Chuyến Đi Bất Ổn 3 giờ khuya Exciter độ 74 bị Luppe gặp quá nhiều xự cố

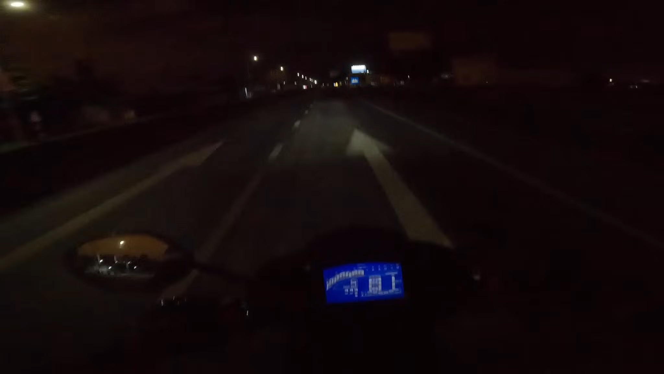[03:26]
Đoạn này thì có đèn, nhưng mà có một bên đèn à. Lại bên này có đèn, bên đây không có đèn, ngộ không? Bên đây có đèn, bên đây không có đèn. Nói chung là có đèn nhưng mà ánh sáng nó không đủ anh em. Cái đoạn này ba giờ rưỡi sáng rồi.
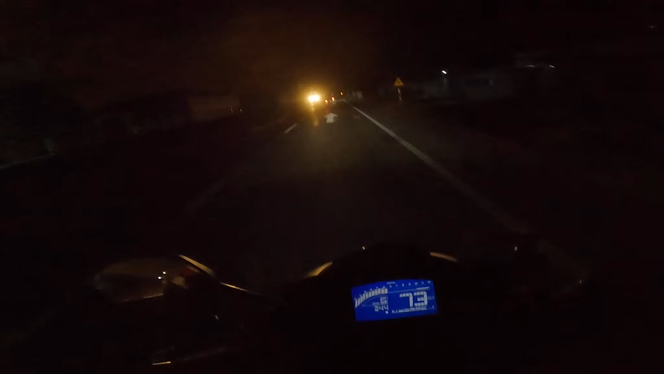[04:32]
Không có đèn anh em ơi, bắt chợ sáng lên luôn. Mình bật cái chợ sáng xuyên suốt á thì không được, lâu lâu nó bật. Cái thứ nhất là nó chói cái người đối diện, cái thứ hai là nó hết bình xe. Mà tắt chợ sáng là coi như không thấy cái gì luôn, không thấy cái gì luôn. Bật chợ sáng lên rất là lợi hại, ha ha ha. Ok.
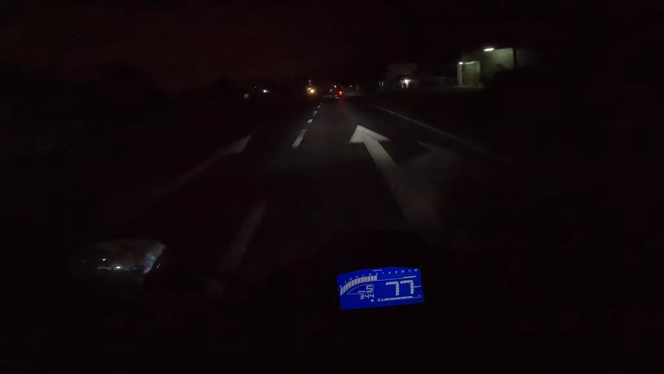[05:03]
Thôi tắt đi. Thanh niên này chạy 74 cộng 5 mà chạy hiền lắm kìa. Chạy dễ thương lắm. Đó, cứ vậy đi á. Biết chừng nào cái xe nó mới hư. Nó chạy như thế này biết chừng nào cái xe của nó mới hư anh em. Cái xe của nó là nó đi mới có 5-6 ngàn mà tốc độ nó mạnh lắm rồi. Cái này nó đang đi tầm 4-5 ngàn. 4-5 ngàn.
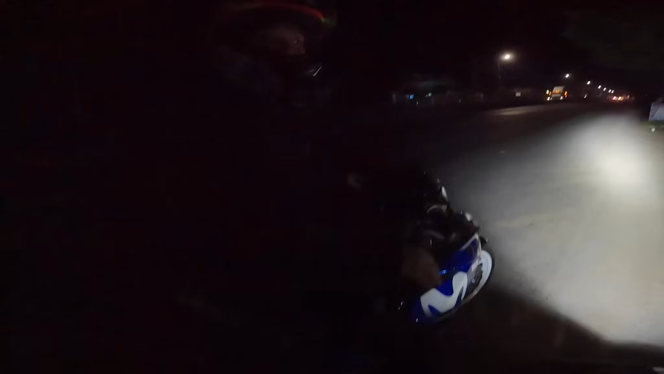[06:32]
Bị đụng dồn luôn. Đụng liên hoàn luôn. Xe tải, xe lớn không à? Nguyên 5 chiếc á. Nguyên một đường luôn á. Nó dài khoảng 100 mét đó anh em.
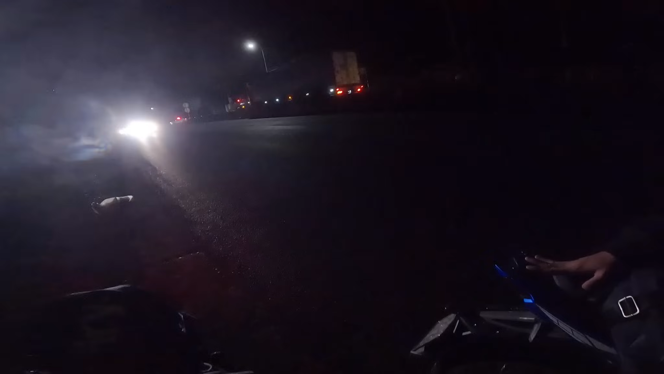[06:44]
Liên hoàn luôn. Huy đâu? Liên hoàn hay là? Chạy trên gì vậy? Má ơi, tai nạn gì ghê vậy trời. Mình không dám đi lại đó để mà quay.
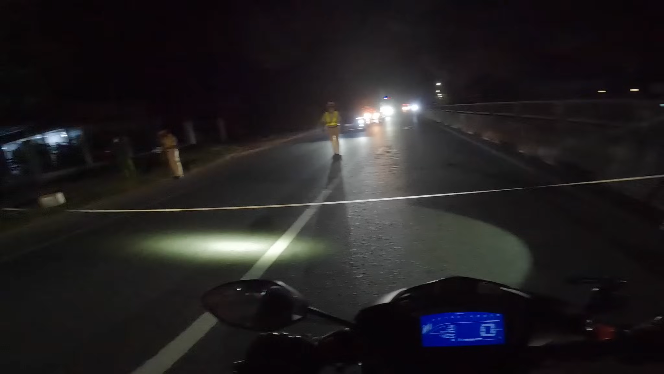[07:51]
Xe Huy bị hư rồi. Chắc mình vô lời mình chạy quá, mình chạy bên đây nguy hiểm quá. Mấy xe dưới nó không biết nó lủi lên thấy mồ luôn.